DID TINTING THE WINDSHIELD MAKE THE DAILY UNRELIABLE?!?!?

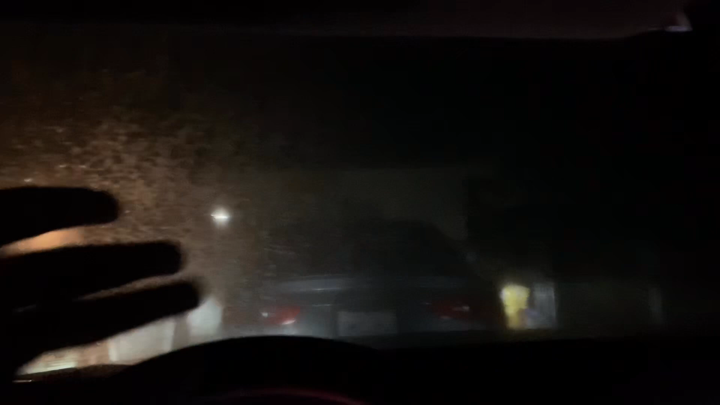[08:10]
okay well this looks bad right now because freaking it's cold as hell outside right now
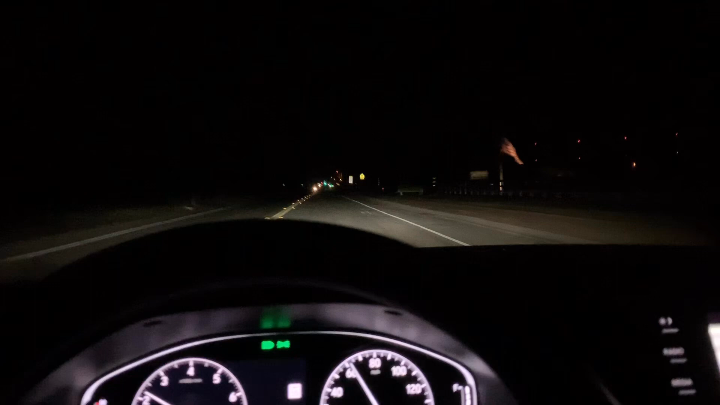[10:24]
there's like little to like no glare again this is like i said before in the first video um it's based off of your eyesight really like how you feel more comfortable with if you want to start up by like a i forget how the tent like
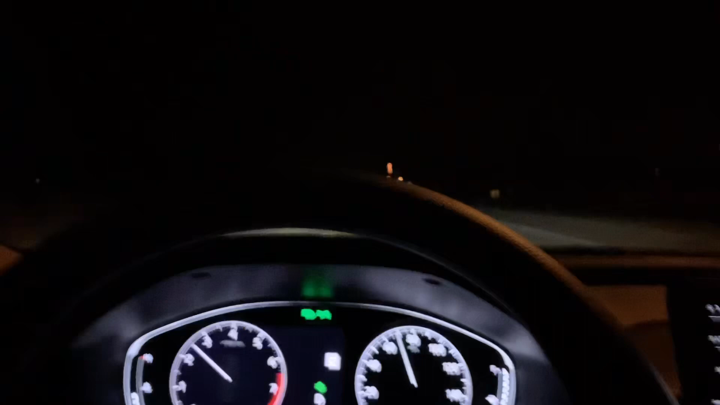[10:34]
zones go if you want to start like a uh a higher i guess tent like 55 um actually what is what does logan have on his car 55 right on the windshield because he doesn't have 35 yeah i want to say 55 yeah yeah um i asked my brother-in-law to see well i'm just gonna tell my brother-in-law hey let me see inside the car if it's cool with you uh to check the tent out because he had 55 on his windshield um in the porsche
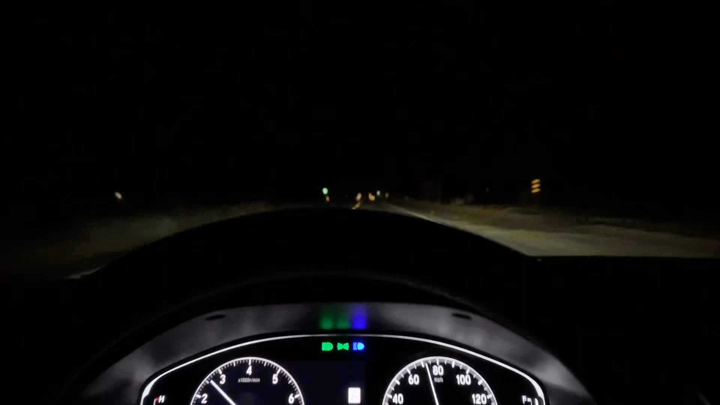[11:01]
and this right here is 35 so i mean but again it's still you can see clear as day out of the windshield it's no different and i'm as blind as a bat and i have prescription
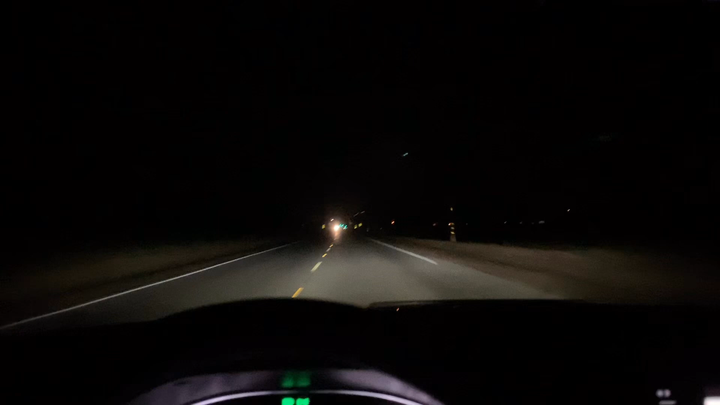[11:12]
eye um glasses and i drive in a car with the windows tinted to 35 and 5% all around yeah like this guy right here he's blind as a bat he can't see out of his car he has his freaking eye beams on like i don't know um and again it depends on your car too like if you have an older model car and you really can't see too good at night
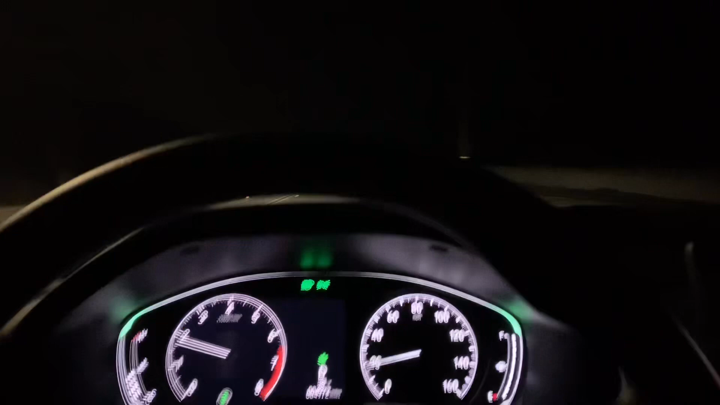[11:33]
yeah i mean you see that right there too um we're about to get on the freeway right now so let me go ahead and pass the camera off to my wife that way i have both hands on the stairwell
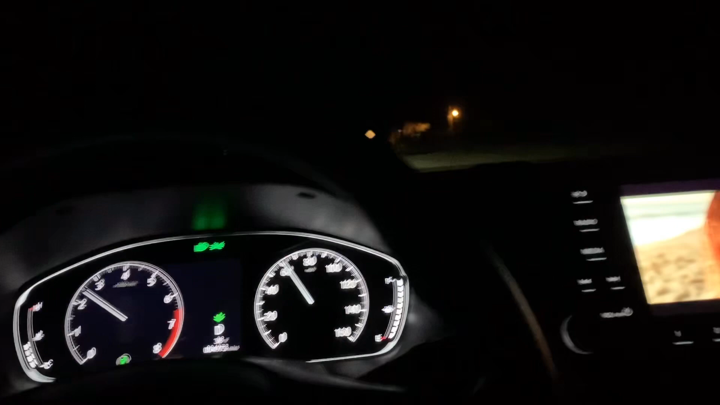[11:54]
yeah normally at night this is really really dark luckily we do have we're in the bus position where we can own a a newer vehicle so you know we have the led lights and things like that um now these as you can see on the on the dashboard uh we have the automatic high beams now the easiest way if you don't want
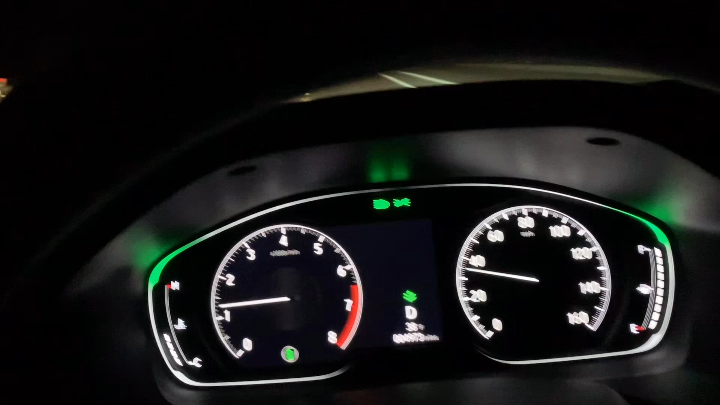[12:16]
automatic high beams if you don't want the high beams to click on you know if you're like on a really really dark road like
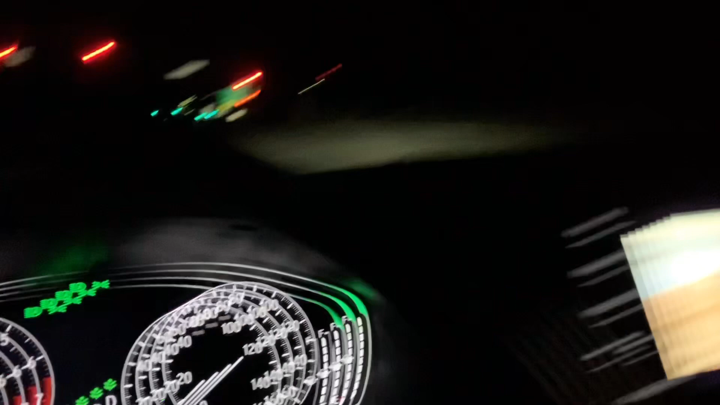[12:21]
for instance if we were to turn down that road as you can see it's like super dark whether we have the 10 or not it's a dark ass road um the high beams will turn on
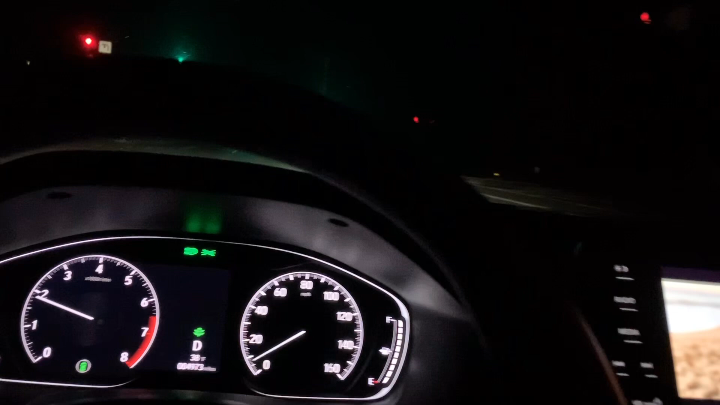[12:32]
um if you don't want that you just click back there turn your high beams on you